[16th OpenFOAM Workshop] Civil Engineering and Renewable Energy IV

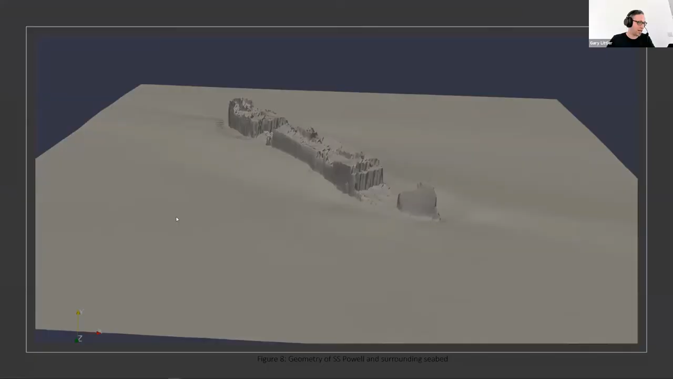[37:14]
it's a joy to work with, to be honest. that's the initial boundary area we've got at the moment. So 100 meters by 100 meters and 25 meters up.